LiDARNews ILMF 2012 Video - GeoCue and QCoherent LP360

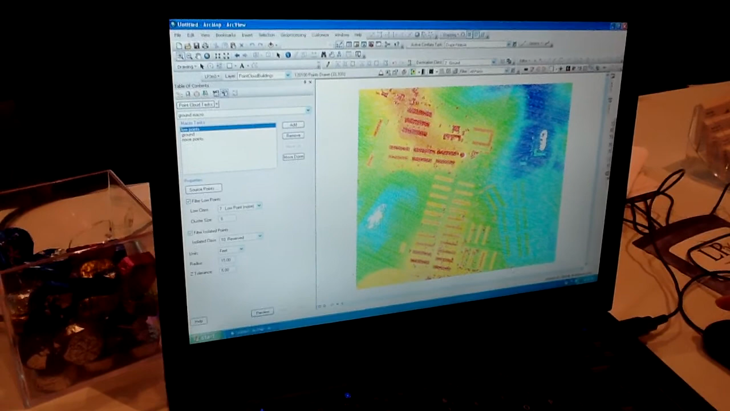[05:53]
And it allows you to do viewing directly within ArcGIS or the ArcMap environment.
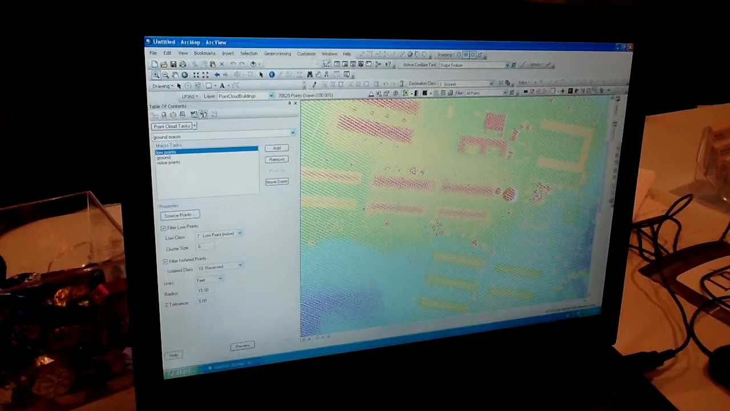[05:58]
We can do something as simple as, you know, some map view. Just looking at this by elevation, I can throw contours on there.
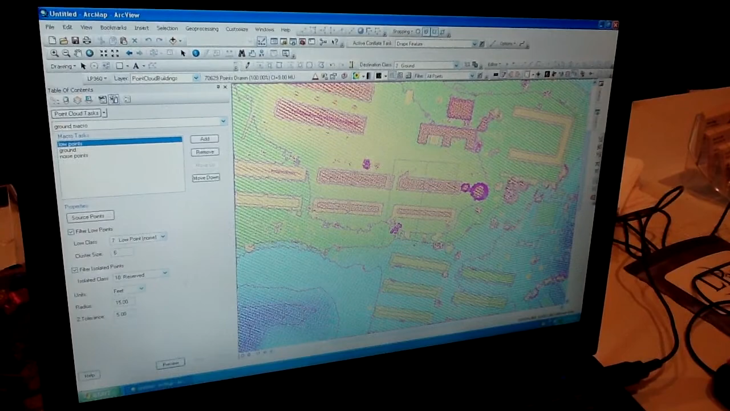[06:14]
And now I can see what those buildings look like. So it gives you all kinds of different tools.
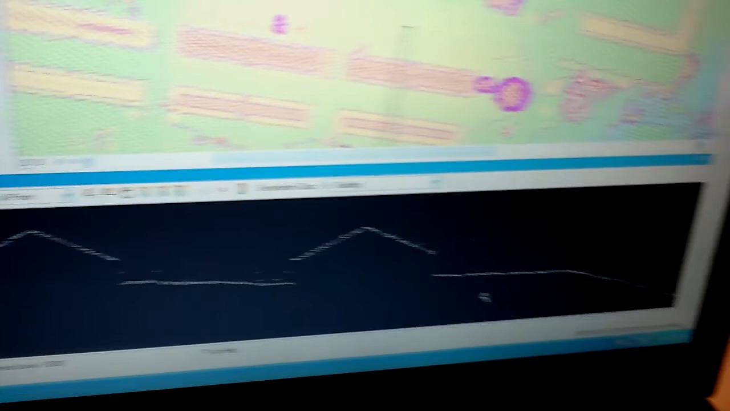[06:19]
That way you have all kinds of different classification tools. So I can go in and change classes of all these buildings. I can do that all interactively. So it gives me a chance within the Arc environment to actually do all this editing.
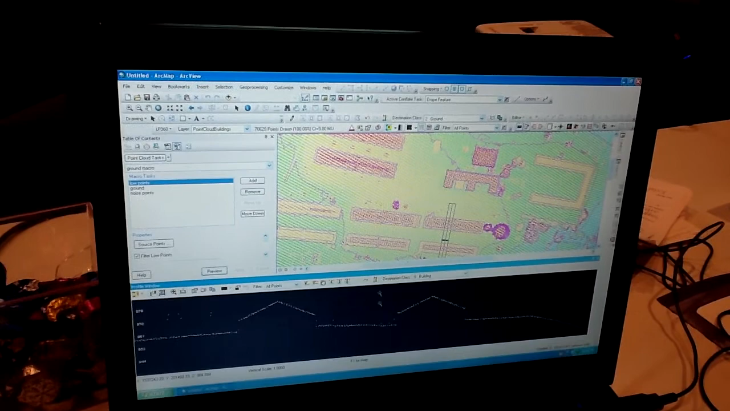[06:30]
The new tool we've added in is the capability to actually take and generate up some ground classification.
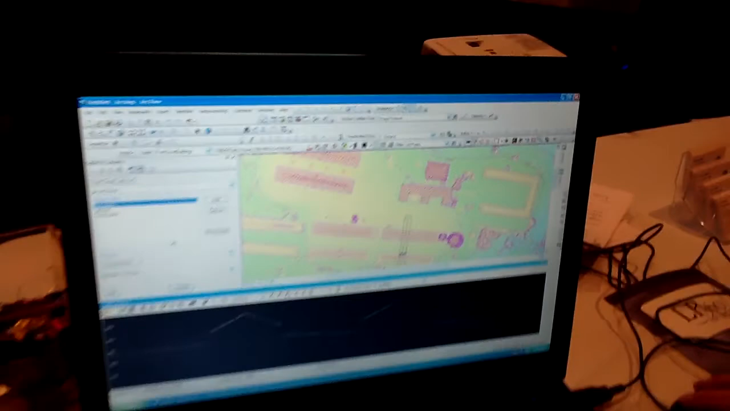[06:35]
So what we can do here is we can preview.
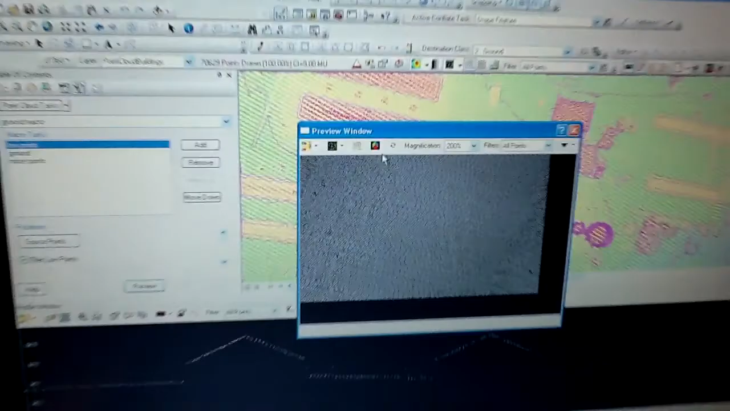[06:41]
And I can run a model here.
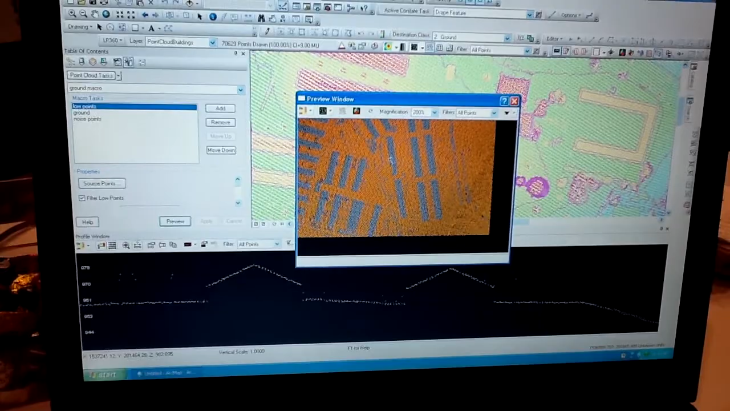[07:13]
And, you know, when I decide that the parameters are what I'd like, I can take and generate that against the data set. You know, in this particular instance here, I'm looking at a small sample of the data set. You know, it's just a small little area. But in essence, we call it limitless LiDAR because we can put as large of an area of larger as you want in here.
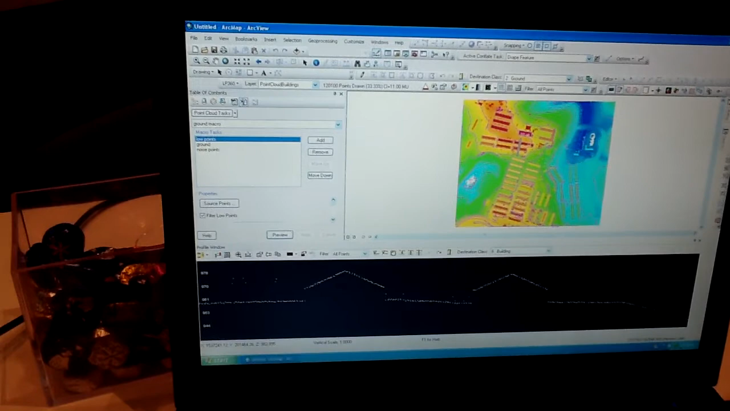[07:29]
We go through a scheme where we actually visualize only portions of the data at a time.
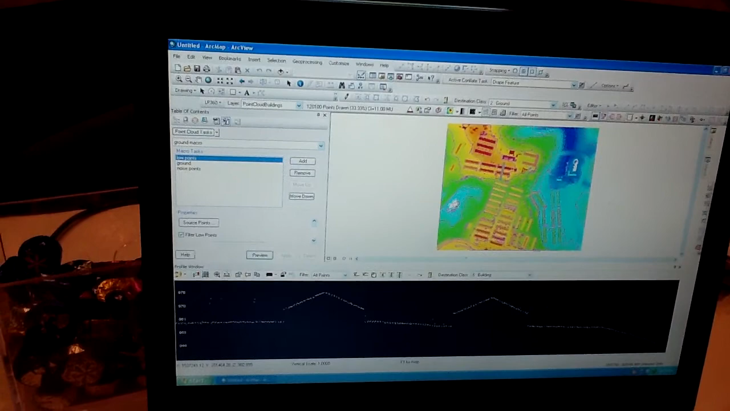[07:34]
So if you look here, I'm only looking at the moment at 33% of the data points. And that allows us to actually let you put in large quantities of data into the environment and be able to see how that works.
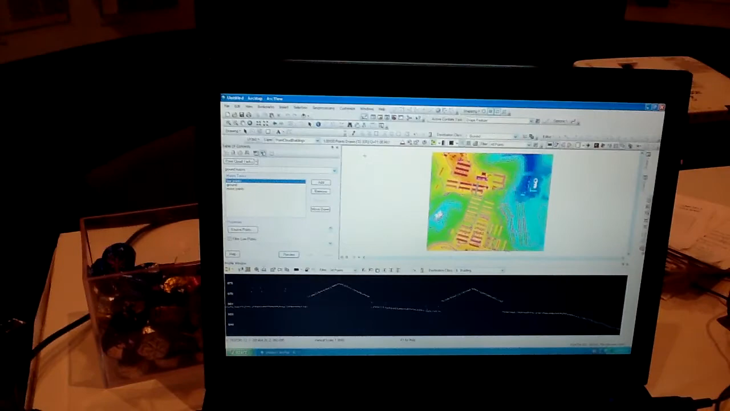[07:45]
There are a number of tools within the software package to be able to do different types of exports.